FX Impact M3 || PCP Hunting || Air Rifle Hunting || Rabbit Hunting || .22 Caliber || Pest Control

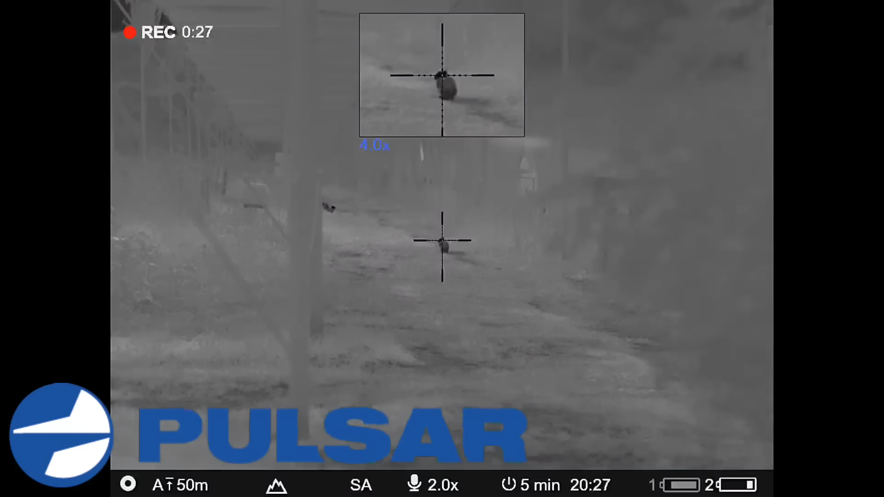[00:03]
I'm going to have to miss it. Watch me miss it, probably.
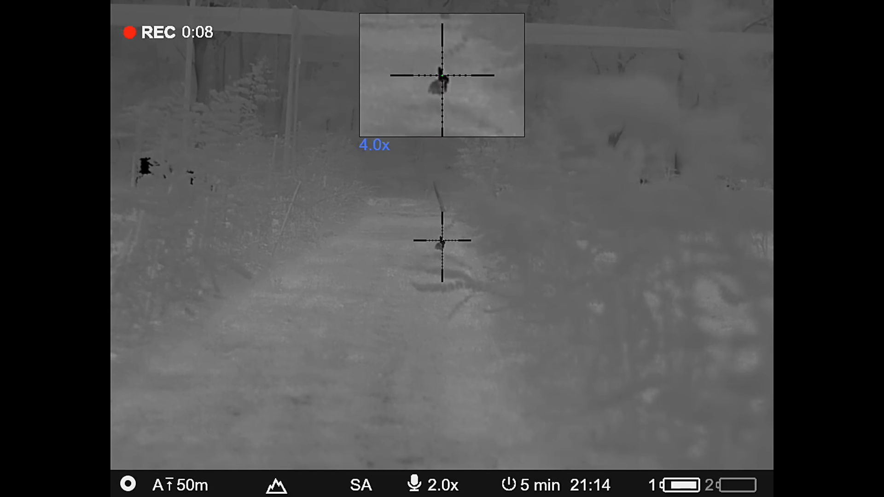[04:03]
One. Three. Three. Yeah, I can just see it through the thing.
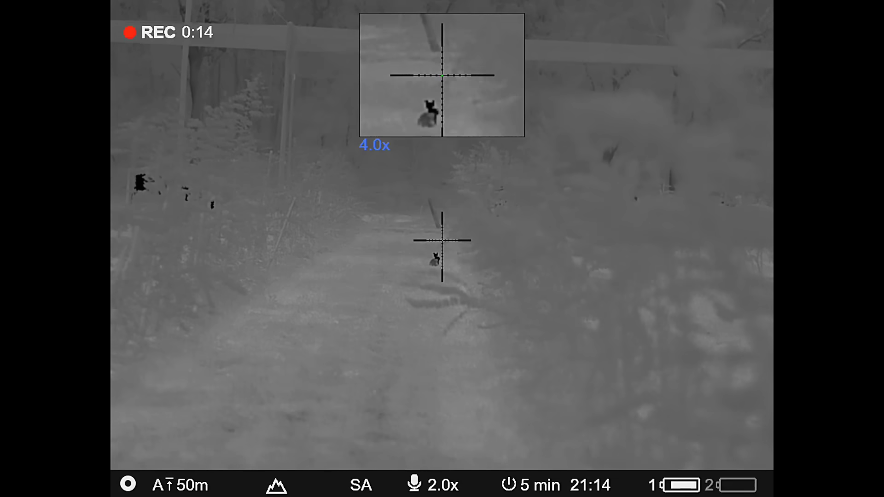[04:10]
On these shoots for safety reasons, we're always paired up. There's a large amount of restraint required when it's peri-urban of your backdrop.
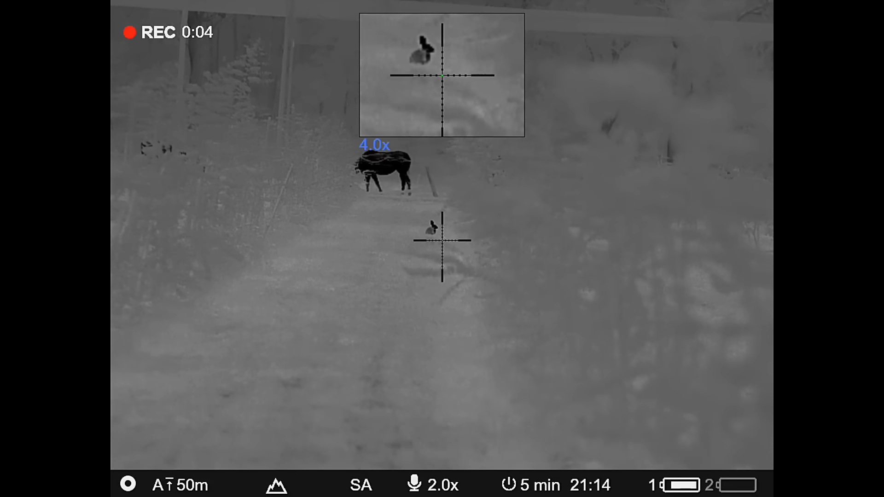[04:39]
It's very safe at the moment with that horse behind it.
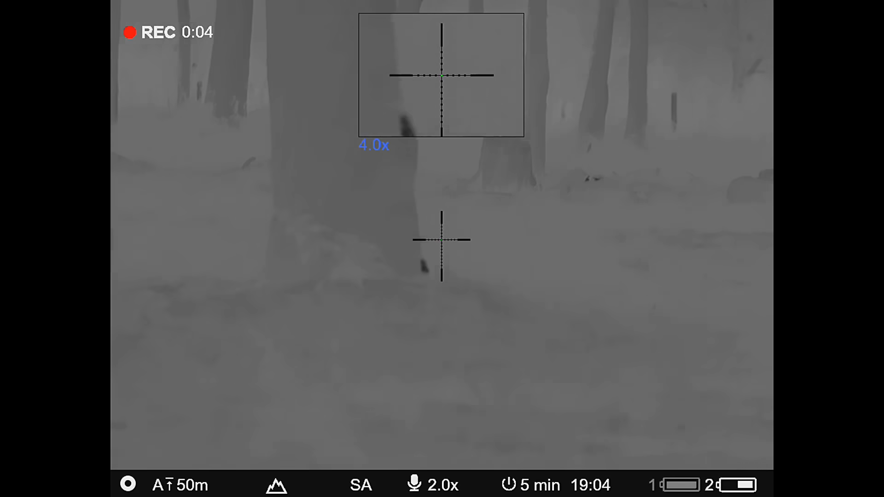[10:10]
Righto, we've just picked up a fox down in this paddock. I think it's about 200 metres away.
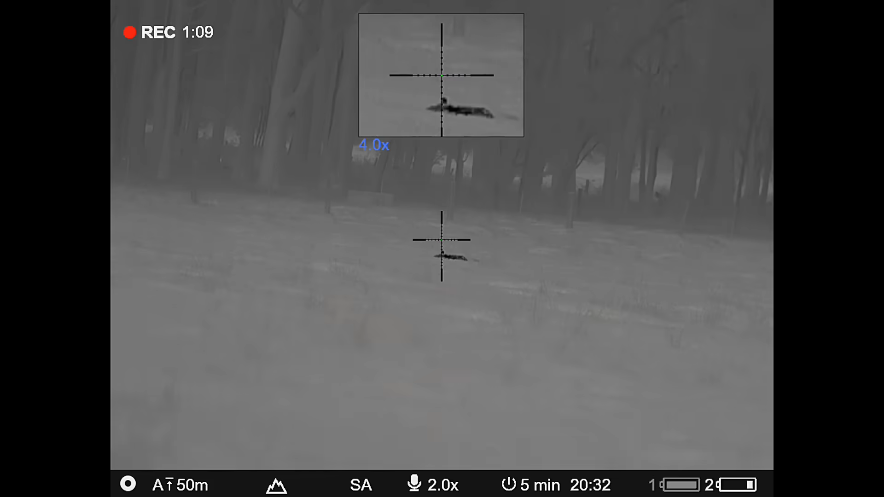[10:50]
First one for the new FX impact. So happy with that, 22 cal, 23 grain slug up the back of the ear.